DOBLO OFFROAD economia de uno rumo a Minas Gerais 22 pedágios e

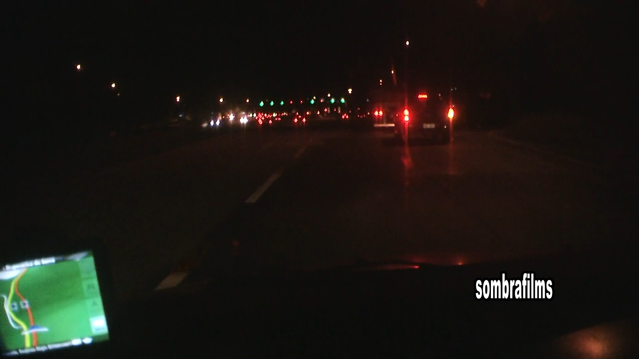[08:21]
Mais um pedágio aqui É 11 ou 12 Tô bem perdido mesmo Mas é mais um pedágio Acho que de 50 e 50 km aqui em São Paulo Tem um pedágio na rede de Pittencourt
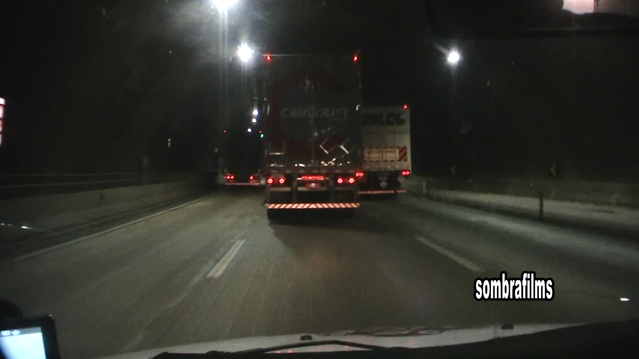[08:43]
Olha, tinha mais um pedágio na rede de Pittencourt Antes de São Paulo
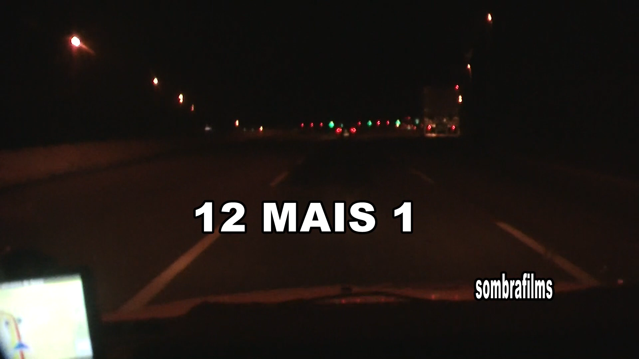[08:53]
Tchau Tchau Tchau Tchau Tchau
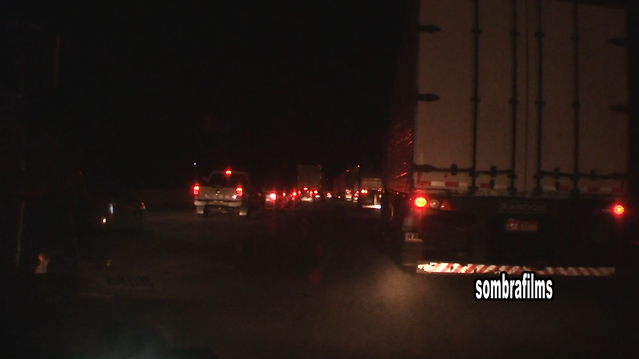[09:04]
Mais um pedágio, eu acho que é o 14 ou 15 Agora na Via Dutra